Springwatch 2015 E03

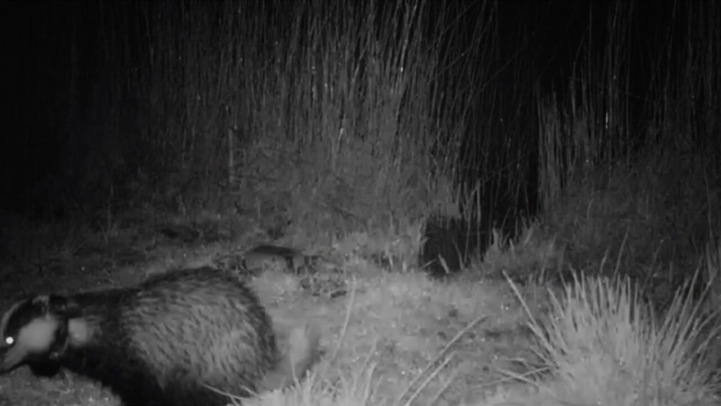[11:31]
On average, Boris is ranging just over 2 kilometres a night.
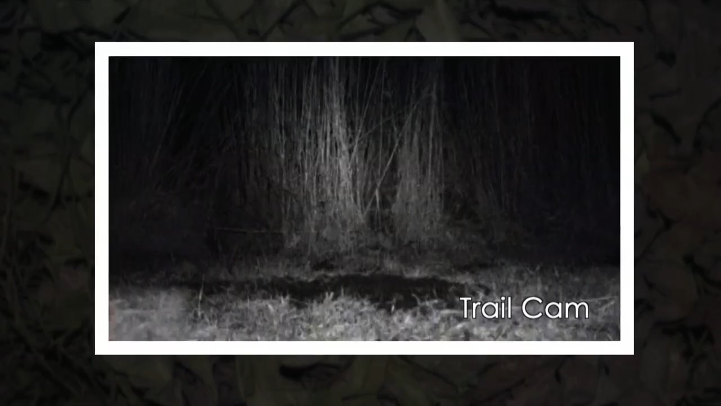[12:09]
We've also had video footage from the camera traps of him going into reed beds and foraging in the reed beds. In the reed beds? Yeah. Okay.
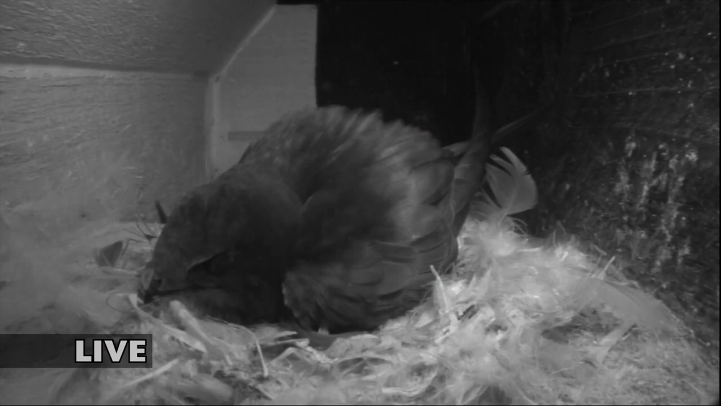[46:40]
They're tremendously What about this nest, though? Now, this is incredible. I never thought I'd see this. This is actually a swift nest, one of the most incredible birds in the world. It really is. This is live in Bristol. It looks very sleepy. It does. Now, let's try and see where this bird actually is, where the nest is. It's actually on a house. Oh, no, we're not going to see that yet. Well done. Here are the Swiss.
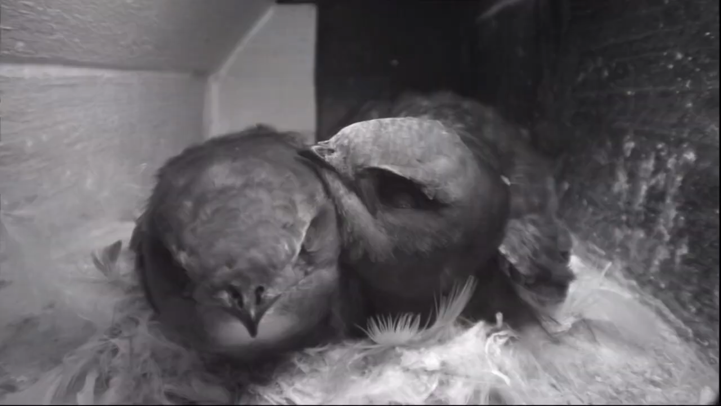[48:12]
And here they are, a couple. They seem very, very loving in there. One's even got its wing round the other. Can you imagine that they've got two eggs there?